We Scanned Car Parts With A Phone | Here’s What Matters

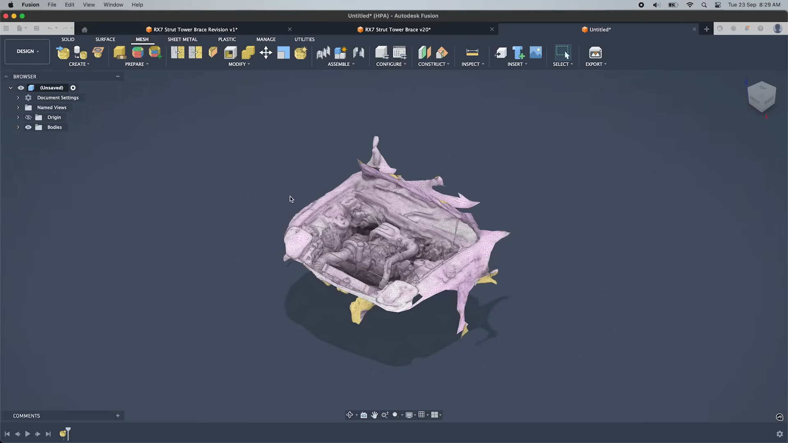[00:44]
all three devices ultimately produce a digital 3D model by collecting data from physical objects like car parts,
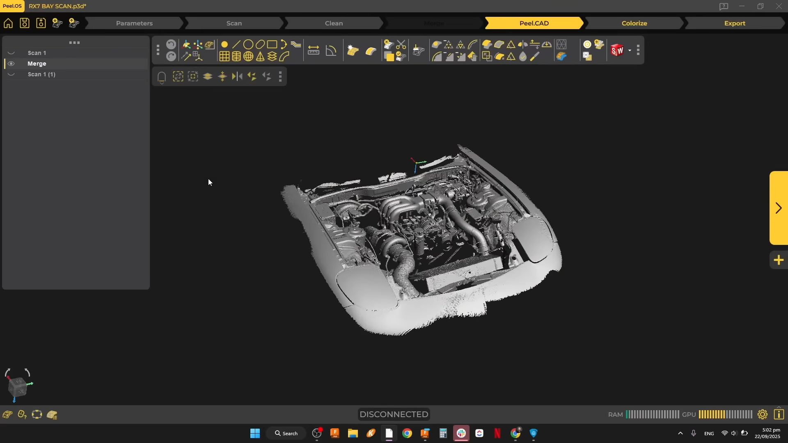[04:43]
We've got a lot of post-processing power, being able to clean and edit the mesh and then extract entities from the scan data.
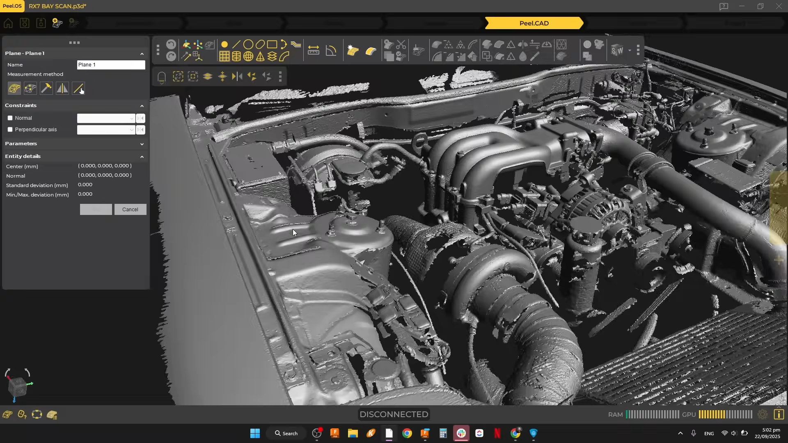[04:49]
Or in other words, geometrical features like planes from flat surfaces or cylindrical forms. Then we can use these to get perfect alignment to the coordinate system or also check the accuracy of our scan data.
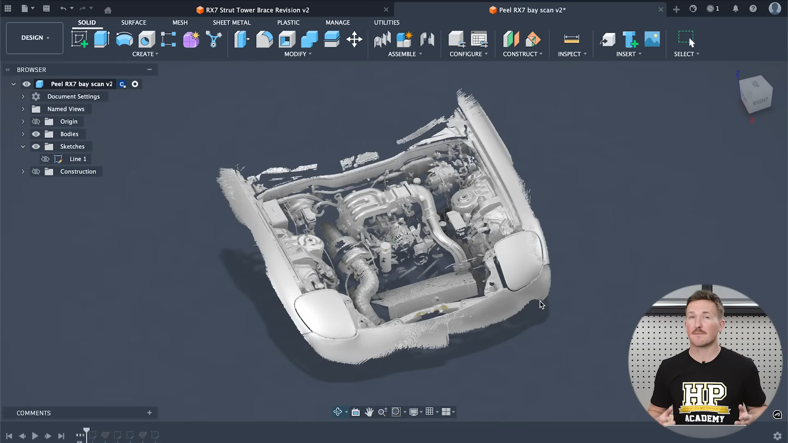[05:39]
There's some missing data from hard to capture areas.
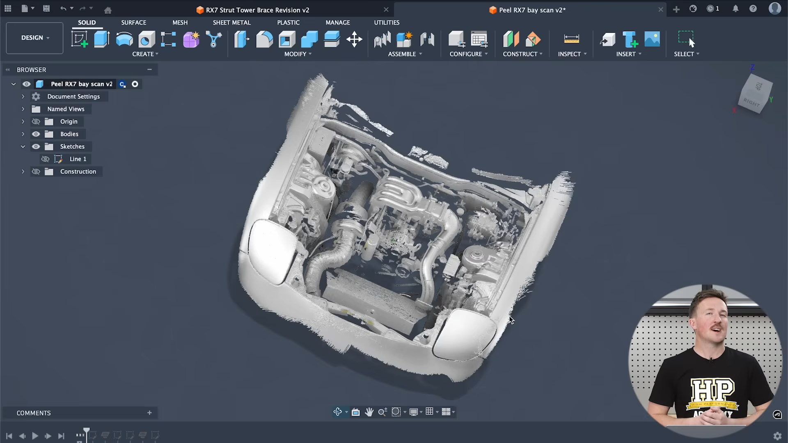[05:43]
Had I spent much more time scanning the engine bay, I could have filled this in to some extent,
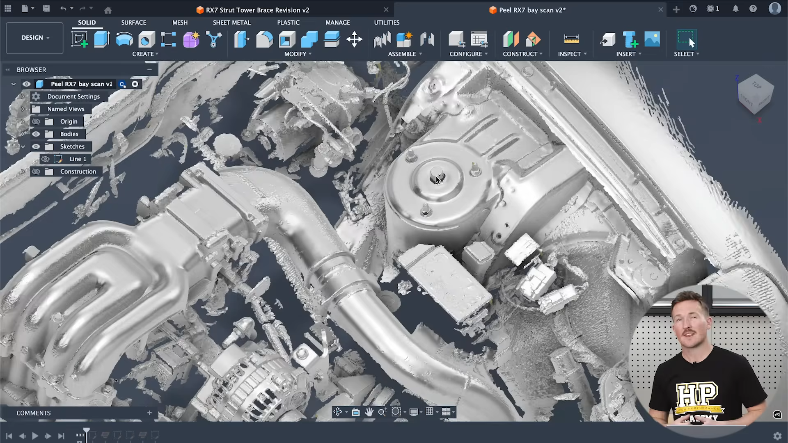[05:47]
but it's nothing that would stop us from designing a strut tower brace.
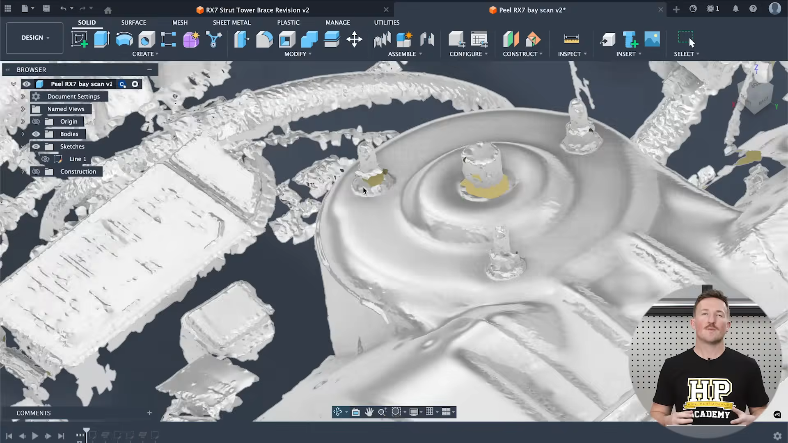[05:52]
If we zoom in on the scan, we can see that the resolution is relatively good. The edges of the finer details are quite crisp.
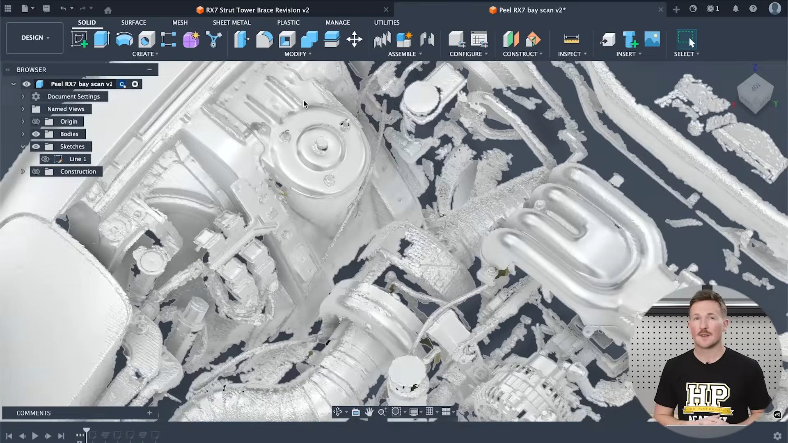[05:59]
Using the mesh section sketch tool to create some references, we can measure between the centre of the strut towers and get a measurement of 929.4mm, and the real thing should be about 930mm.
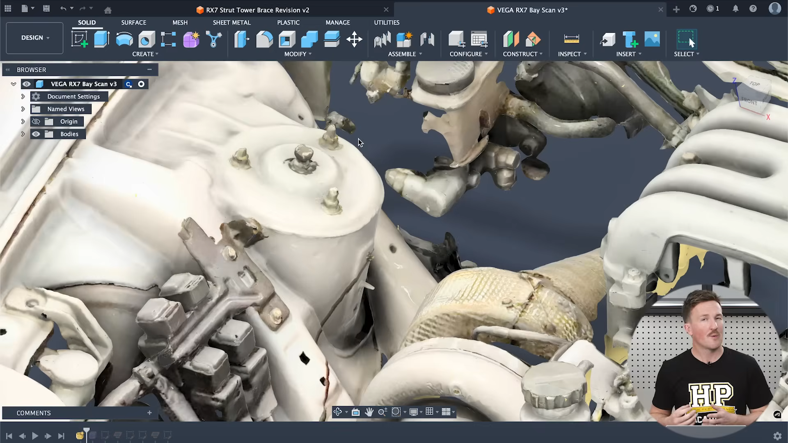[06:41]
So at first glance, this makes it look a bit cleaner.
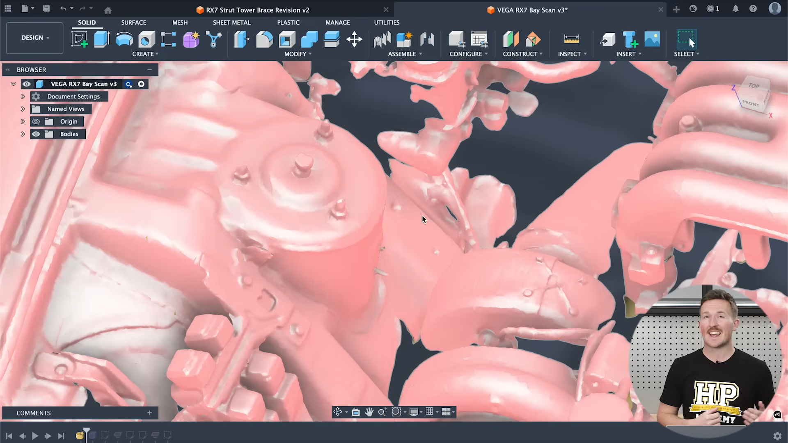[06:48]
But when we zoom in, it's lacking in resolution compared to the peel scan, the edges of the finer details just aren't as crisp.
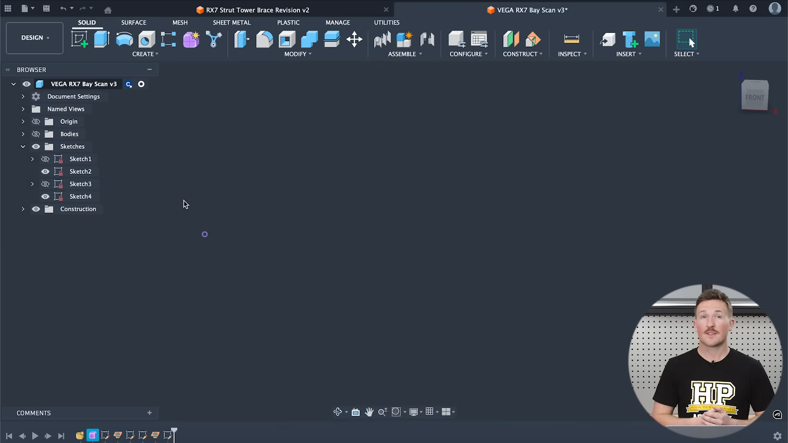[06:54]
This really just makes it harder to pick up on features, but in reality it's still relatively good. The same measurement between the strut tower centres gives us 930.03, so we're right on the money,
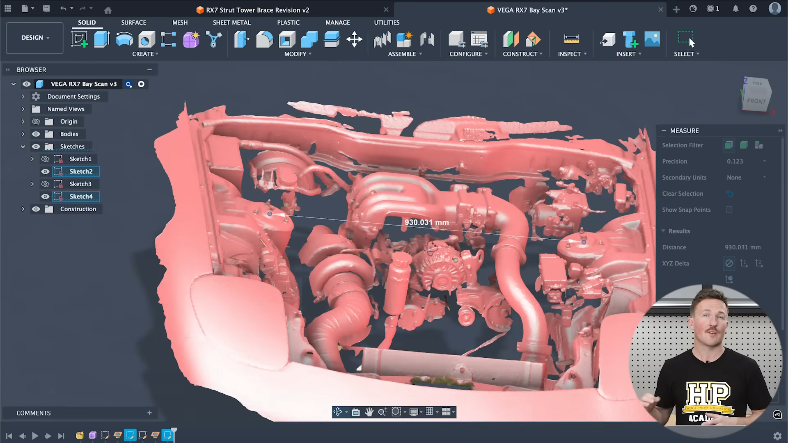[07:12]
and in this case the accuracy of the scan from the Vega is actually more than that of the peel. In the end, another useful scan for our application.
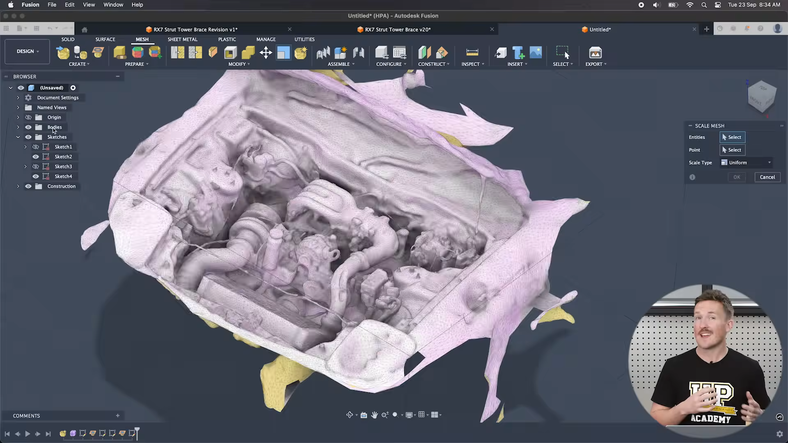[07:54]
and then using the scale mesh tool to adjust accordingly.
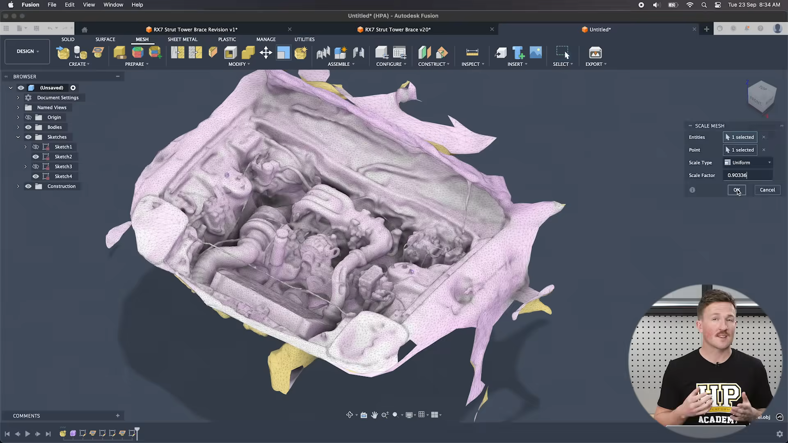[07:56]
This way we know that measurement is accurate, but does this mean that the rest of the scan is accurate?
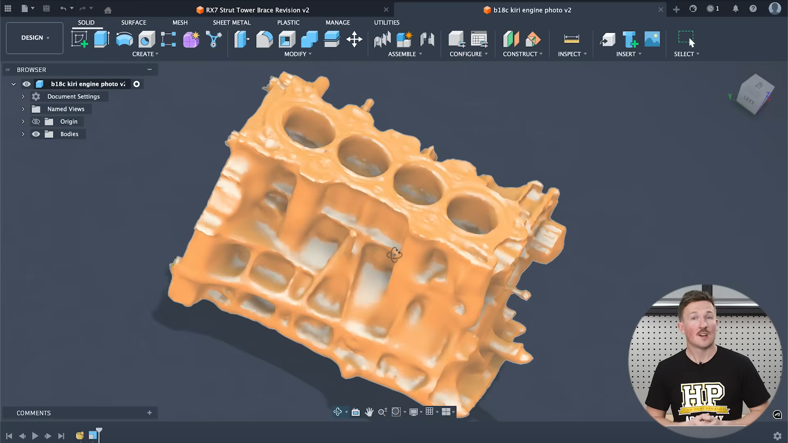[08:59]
so much so that in this case, it's probably not useful for anything that needs to bolt up to an engine block.